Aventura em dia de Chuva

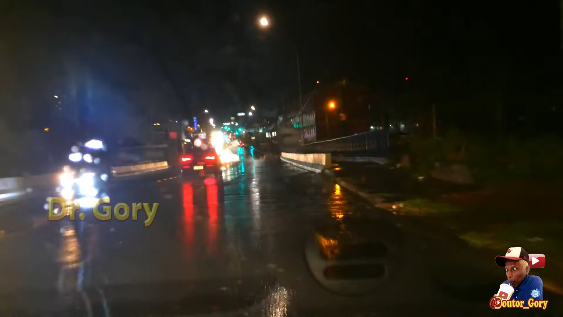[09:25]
Vocês sabem que vocês têm que ir. Vocês não podem falar um negócio pra vocês, eu acho que vocês não sabem. Ih, ó o grau. Ainda bem que não tem ninguém colado em mim. E o problema de andar colado é isso, tá vendo? Tem um cone caído ali, eu tive que desviar dele. E o carro, se tiver colado, já dá problema. Eu aprendi que se você tem um vídeo, você fez o vídeo, você não pode acabar de editar o seu vídeo e já postar no canal, deixar ele público.
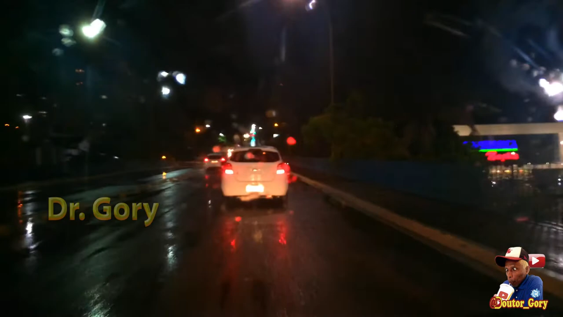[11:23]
Durante 1 hora e 42 minutos ele ficou filmando. Olha que lerdeza. Mas por que que esse carro tá lerdo desse jeito? Eu não preciso correr, coisar muito, mas anda numa velocidade consideravelmente normal, né, filho?
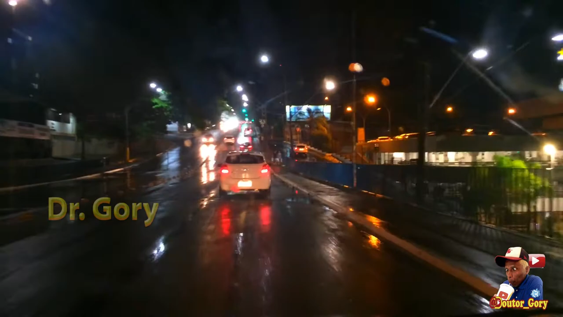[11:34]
Olha lá. Já embaça. O cara quer entrar, tem que parar. Eu quero sair, não dá porque tem um passando do meu lado. Aí fui lá, meu celular tava até quente de tanto... Porque tava ligado, gravando, né? 1 hora e 42 minutos. Aí peguei, recortei o pedaço, eu não desliguei, eu não coisei ele, eu deixei ele lá. Aí fiquei olhando lá, ele tava filmando. Vamos ver se vai passar no sinal vermelho, seu Zé Ruela. Não vai não.
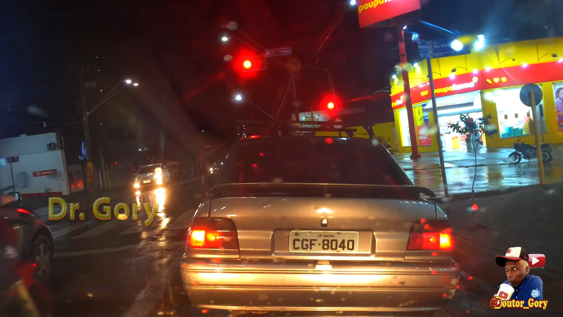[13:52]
A quadra onde ninguém fica doente. Ó, e o Escort fazendo cagada. Ah não, tá certo. Ó o motoqueiro. Então os motoqueiros agora que tá indo com ajudante, né, pra entregar. Geralmente os caras tá indo com as mulheres. É. Mas então, gente, eu vou fechar o vídeo. Obrigado aí quem ficou até agora. Quem ficou até agora, escreve aí hashtag Escort. Hashtag Escort pra eu saber que você chegou até no final do vídeo, beleza? Ok, ok, ok. Eu vou deixar pra vocês aí 2 vídeos. Clica num deles aí, assiste, deixa o like pra nós. Se você não assistiu ainda, assiste aí e deixa o like pra nós.